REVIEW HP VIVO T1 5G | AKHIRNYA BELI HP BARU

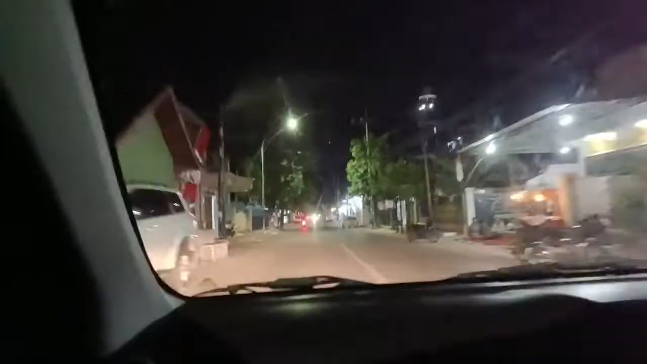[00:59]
jelas banget dan bisa kelihatan banget dan ini dia tes pada saat waktu di jalan juga
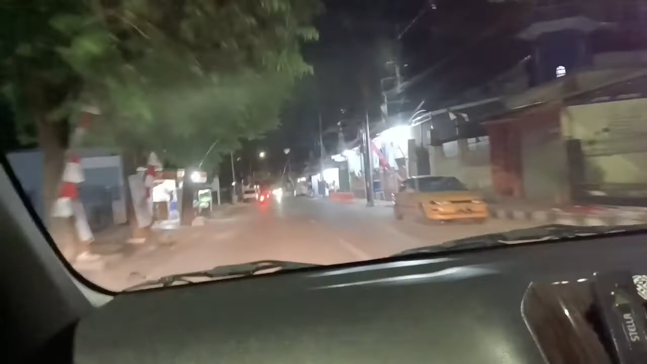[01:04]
cahayanya bisa banget untuk ditangkep dan kita itu bisa lihat dengan jelas di kamera nah untuk teman-teman yang nanya ini tuh HP apa nah nanti ya aku akan unboxing di pas nyampe di rumah jadi ini tuh kita lagi ngecek ke stabilis... ke stabilizer... ke stabilisasinya... eh stabilisasi... ha... pokoknya intinya kita akan ngecek ini ke... apa ya...